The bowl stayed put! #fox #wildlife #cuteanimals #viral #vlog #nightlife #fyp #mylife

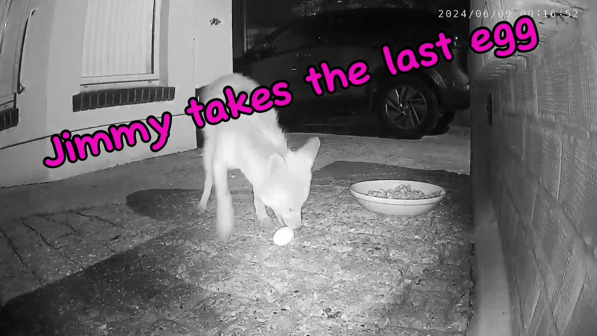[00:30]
to arrive but that's normal for jimmy being first he takes the last egg he's soon back again
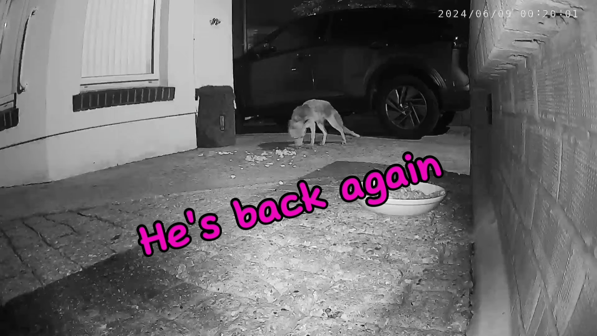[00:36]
and he's back again with norman keeping an eye on him pip then turns up and norman is
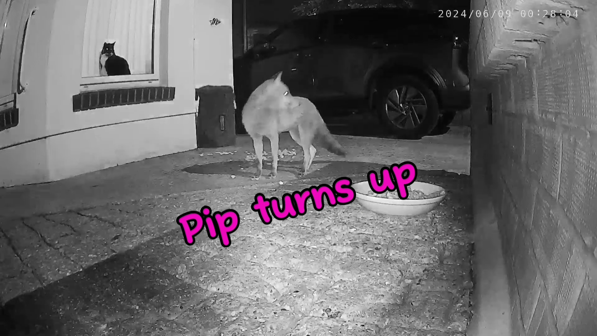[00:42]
still watching chip chip is next to arrive and pip comes back with chip chip
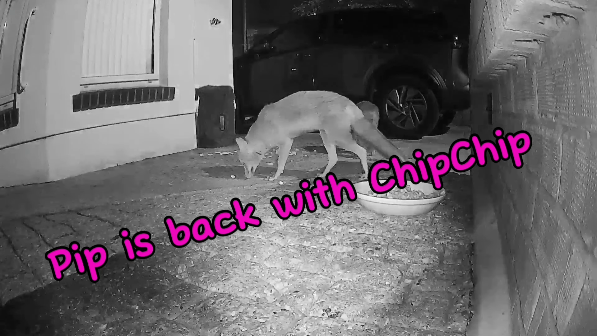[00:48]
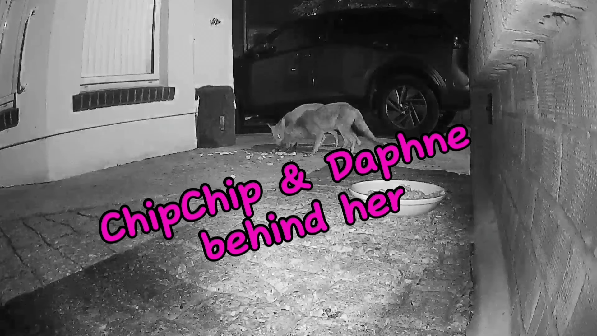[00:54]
is back again and daphne is behind her samba is here with jimmy
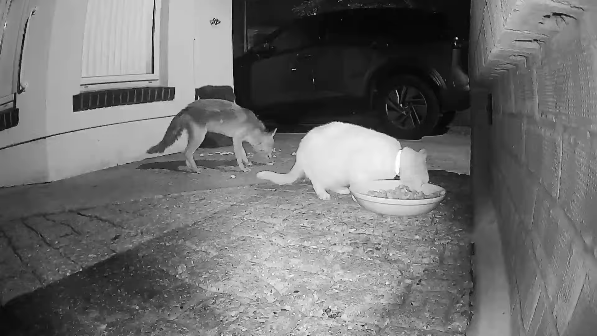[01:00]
and pip comes back jimmy is laid down as it is a dominance thing between the two of them pip being the more dominant once jimmy is certain pip is no longer around he gets up pees up the post
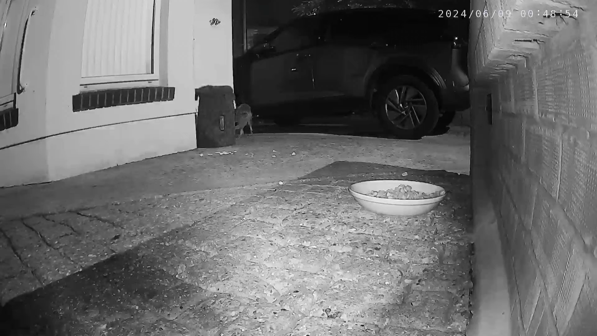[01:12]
and goes beside the car pip is then back again peggy arrives
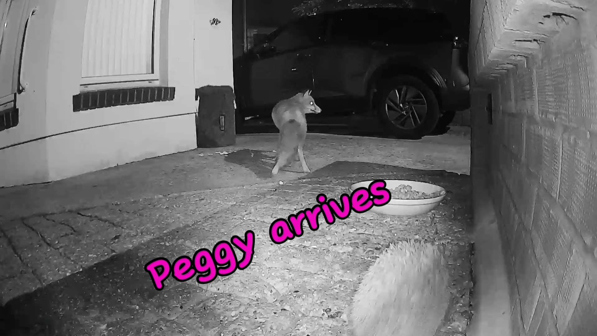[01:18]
and monty turns up
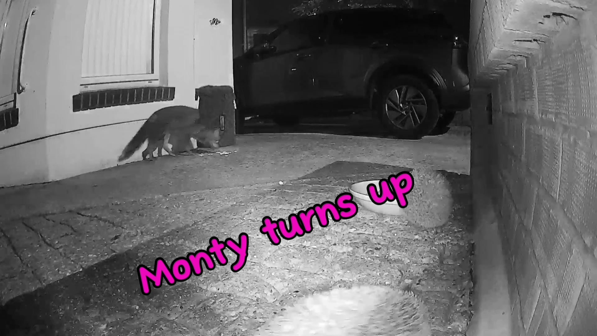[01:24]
and he pushes peggy i've done it again here in slow motion so you can see it properly
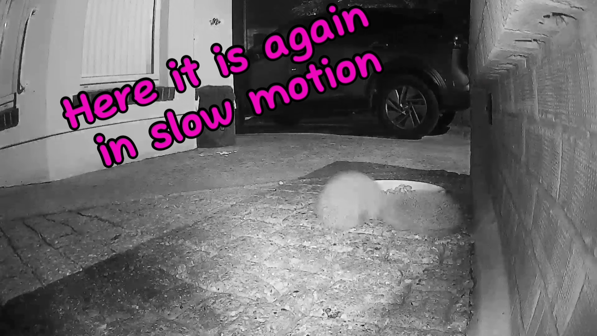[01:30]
i really don't know what that was about i guess it's a hedgehog thing
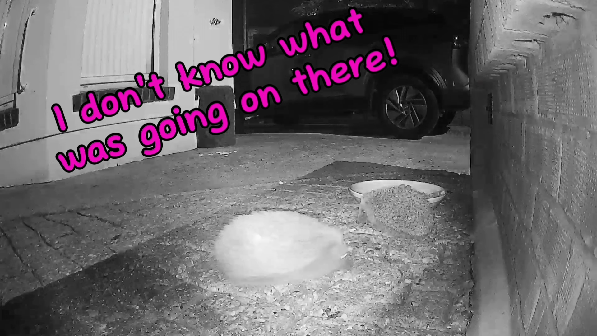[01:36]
and they sort of have a little sort of set to here as well again i don't know what that's about chip chip is back again and peggy is eating from the bowl monty or it could be peggy leaves and how we arrives the hedgehog is over there on the left
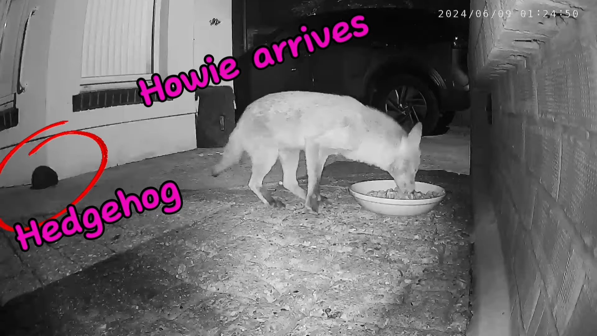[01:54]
someone and i would say pip is about as
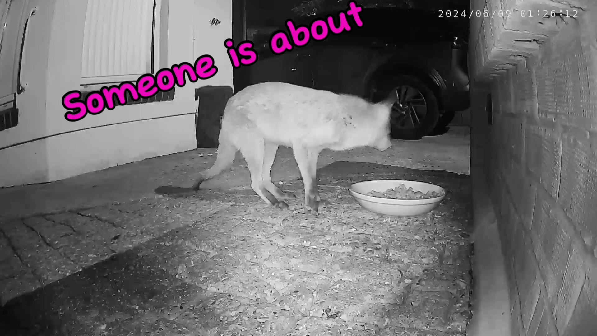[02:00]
how he does that crouching down the same as what jimmy does again it's all a dominance thing and how he runs off down the side of the car look where the bowl is and now look it's being moved
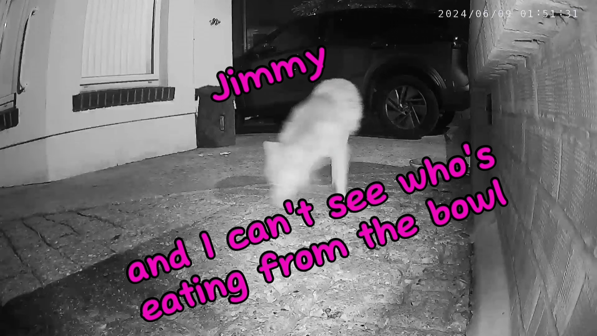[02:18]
jimmy is who we can see and i can't quite see who is eating from the bowl
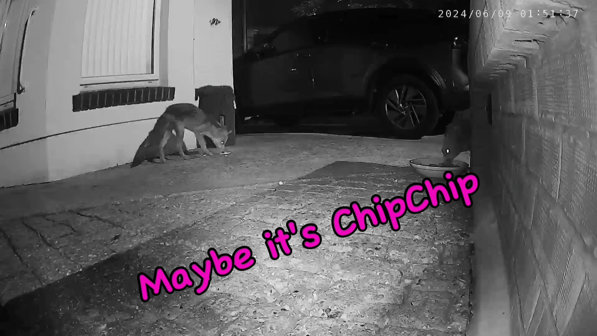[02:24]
it could be chip chip but it could be anybody i guess i did then go out and move the bowl and secured it with two bricks chip chip is back and she is eating from the bowl peggy is back again
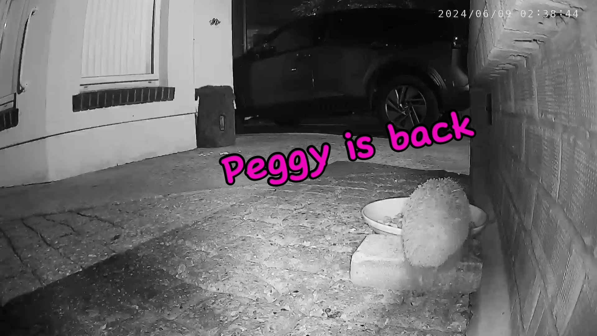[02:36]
i love the way she climbs up on the bricks and monty
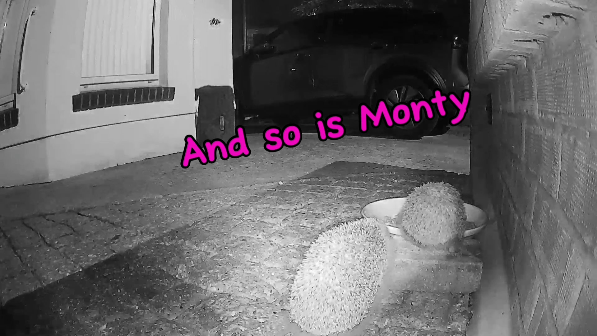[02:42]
reappears also daphne is back again i still think it's her that tried to move the bowl earlier she stops for a little wee thank you and thanks again i'm sure she's on a mission to move that bowl
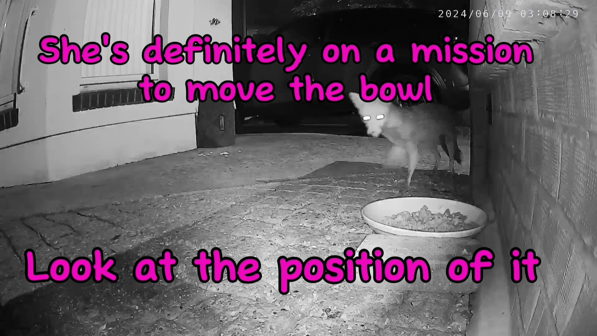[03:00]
but if you look at the position of it and you can see there it has moved again
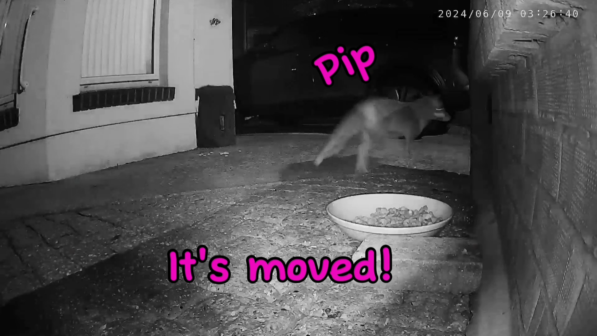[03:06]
pip is back again
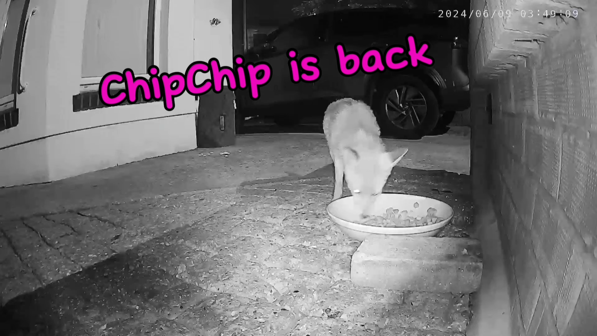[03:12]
and chip chip also returns daphne comes back again goes over to the bowl and she actually eats
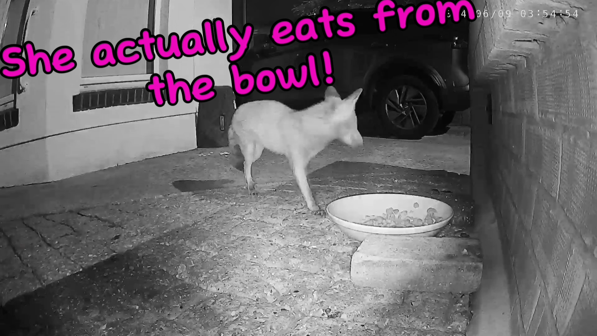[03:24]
from the bowl all right it was only one mouthful but that's definitely an achievement for her
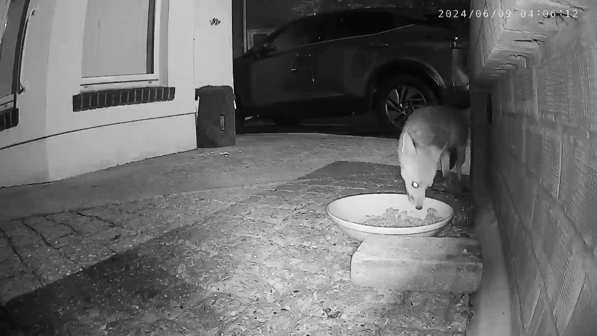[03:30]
jimmy is back again he doesn't have any problems eating from the bowl and here is daphne eating from the bowl again
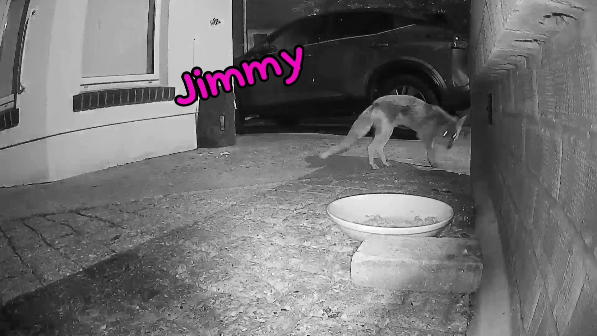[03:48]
jimmy comes back
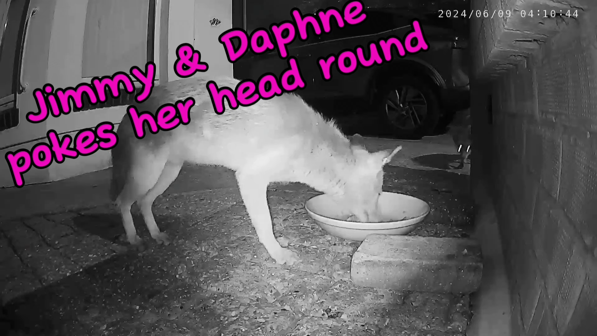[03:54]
and whilst he's there daphne pokes her head around the corner